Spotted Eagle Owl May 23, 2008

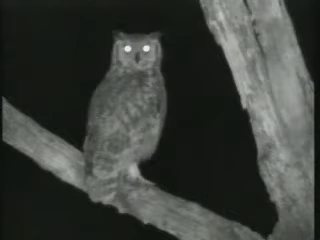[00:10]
This is a fairly large owl, I mean the Vero's eagle owl, as the other name, the giant eagle owl suggests, it's a very large bird, it's probably twice the height of this bird and a few times the weight. This is still a very good sized bird, interestingly, quite large prey, they'll catch scrub hares and other birds, they'll even eat spotted eagle owl like the one that's just flown away.
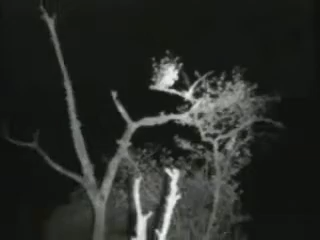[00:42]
Spotted eagle owls are mainly insect eaters, they eat a lot of things like katydids and grasshoppers and so on. Oh, great sighting.